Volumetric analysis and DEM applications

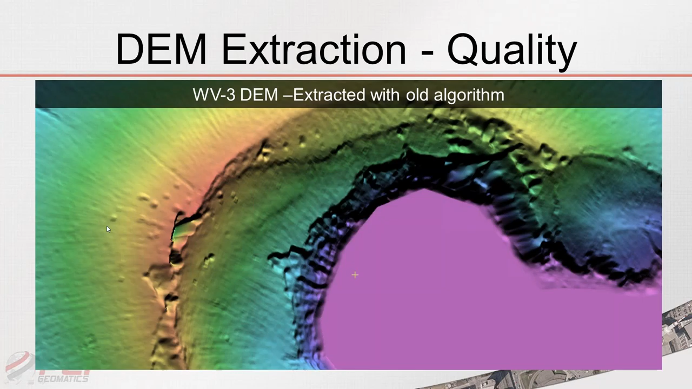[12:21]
And as you can see, there's some very sharp ridges here. And you can see that the detail is not amazing. And you can see the ridges here, there's some failed areas in the correlation. Now if we look at our new product, the new algorithm, two things should be quite visibly noticeable. One is a significant improvement in the actual detail of the elevation model and the preservation of rapid changes in elevation. So a good preservation of this ridge point here, or this ridge line here. So these are just from a quality perspective, it should be quite visible about the improvements that this algorithm has made.
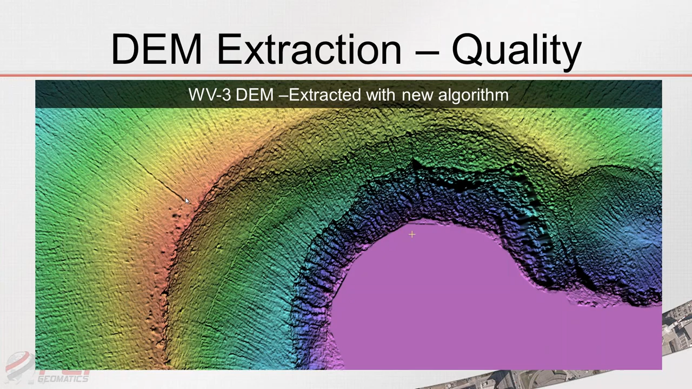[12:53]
Now if we take a look at another data set just very quickly. So this is a Pleiades tri-stereo. This is extracted with the older algorithm, so you can notice that the detail, say, here on these sort of smaller features is a little bit washed out. And if you look over here on the buildings, where we have limited structure.
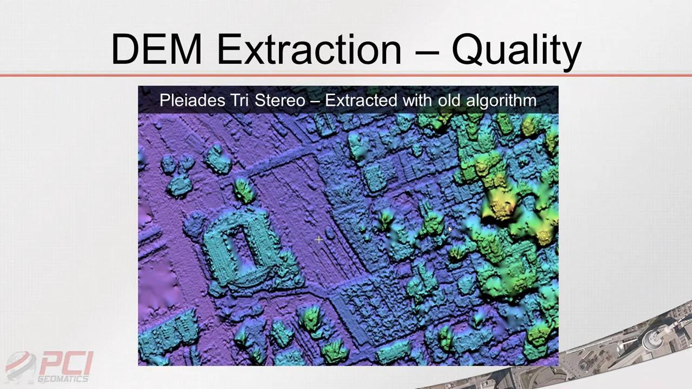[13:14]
Now, if we move to our new algorithm, you can see we have much more detail along these features here. And the structure of our buildings, or our buildings, have a much more structure to them. They're much more intact and details even on the roof. So as you can see, there's a significant improvement for both the quality and the performance.
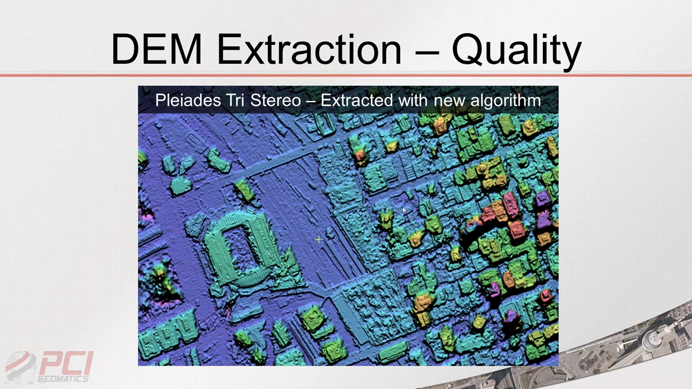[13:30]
So I'm just going to leave the PowerPoint for a second and going to show you some actual examples.
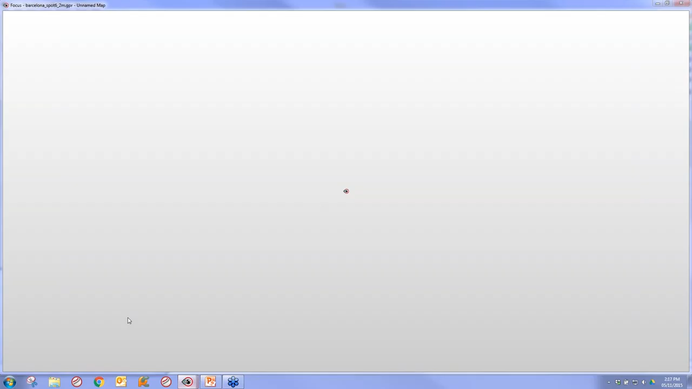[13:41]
So I want to show you a Barcelona or Spot 6 result over Barcelona. And as you can see here, that there's the terrain is quite rugged. It's quite mountainous in this area to the north of Barcelona. And you can see that the new algorithm has
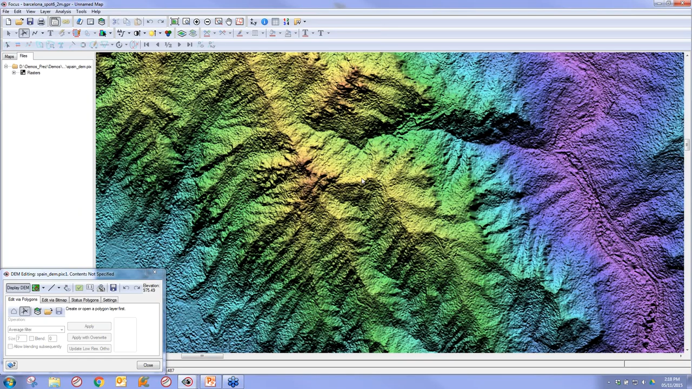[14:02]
done quite a nice job at retaining the detail and retaining the sharpness of these ridges here. Just to show another quick example before we move on. This is an urban area. So this is Graz in Austria.
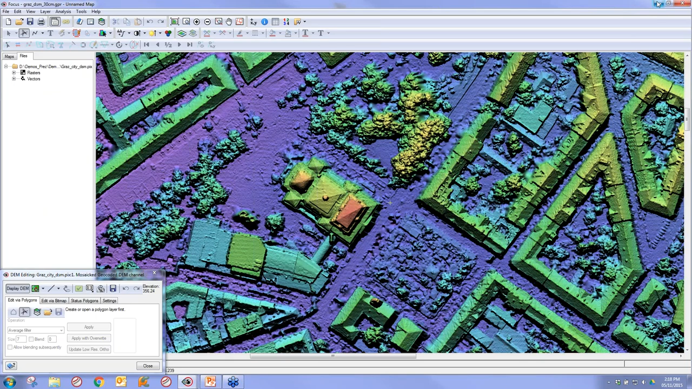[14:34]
We're getting a lot of detail on the canopy as well. So there's just two very quick examples of some of the quality that can now be expected with our current Geomatica version that's available for download on our website. So some additional DSM benefits.
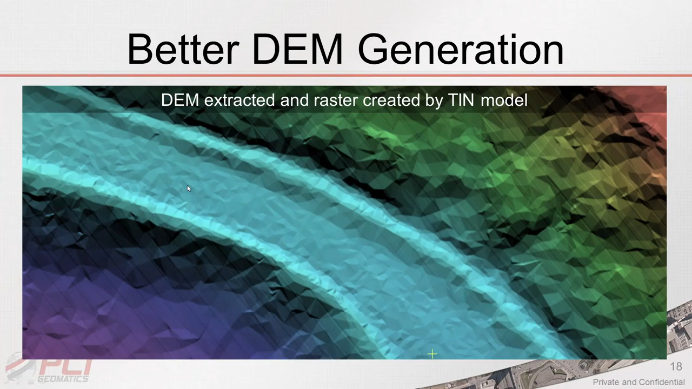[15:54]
And as you can see here, that we get this sort of tinny effect, this triangular effect, which when you zoom in, creates an essentially a less or a more artificial looking terrain. When we compare this with the result generated from PCI Geomatica, or the GXL, depending on which system you have, you're able to see that it's a much more realistic terrain.
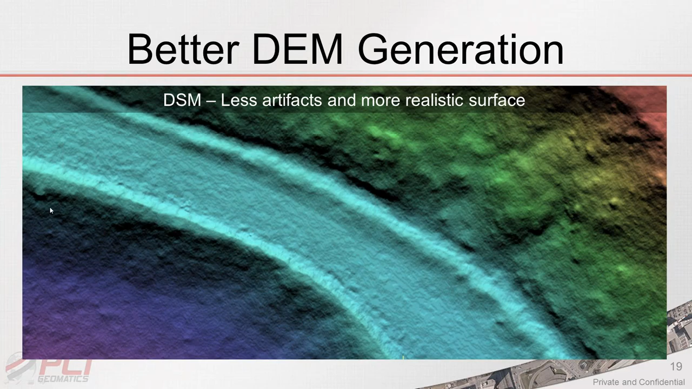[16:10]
We don't have those systematic linear artifacts, and we also don't have that triangular appearance when we zoom in. As also mentioned, one of the improvements is also our correlator,
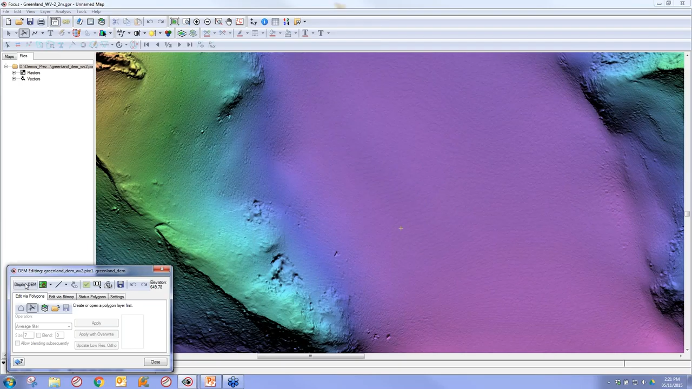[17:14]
very nice looking results or very high quality results in our digital surface model.
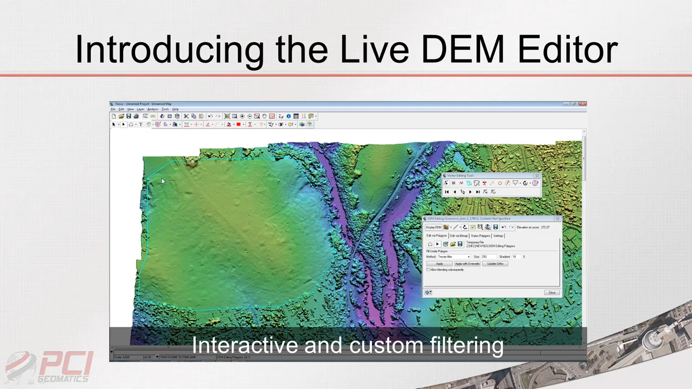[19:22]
And we have a lot of videos on our YouTube page and on our website that you can visit that goes into detail about using this tool. So the idea is you can draw a polygon around an area of interest that you want to filter. You can select a filtering option. You then filter it, and our filtering options can be quite advanced for working on different types of terrains with different types of surface features. And then you can draw a one-to-one window that's going to generate on the fly an ortho image based on the edits we made in our DEM. And it's going to do this for all the overlapping images in this bounding box. And we can then flicker back and forth in order to see what the accuracy is. And the concept's very simple.